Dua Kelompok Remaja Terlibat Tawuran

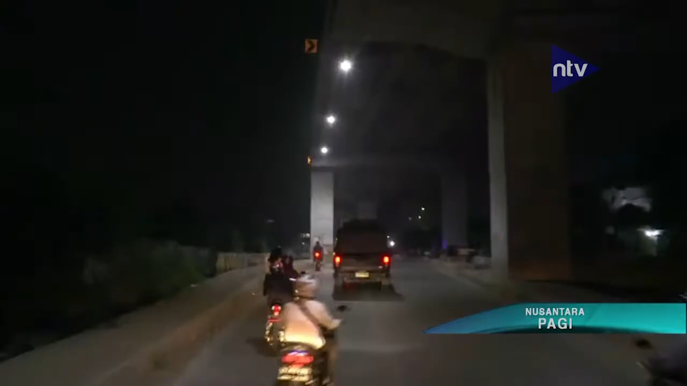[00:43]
antar remaja yang mayoritas masih pelajar ini. Pasca kejadian,
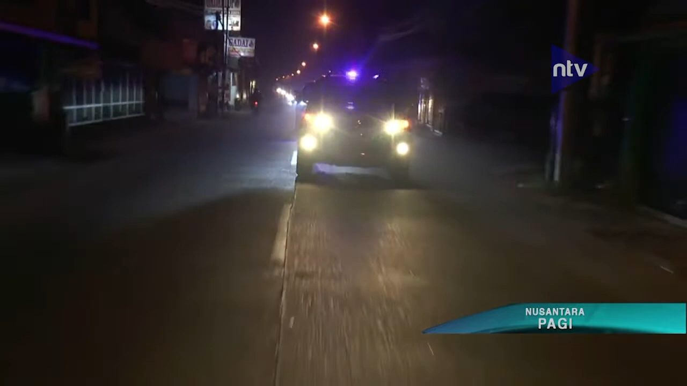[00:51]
sejumlah petugas gabungan dari Kepolisian Polres Metro Bekasi Kota dan TNI Kodim 0507 serta Satpol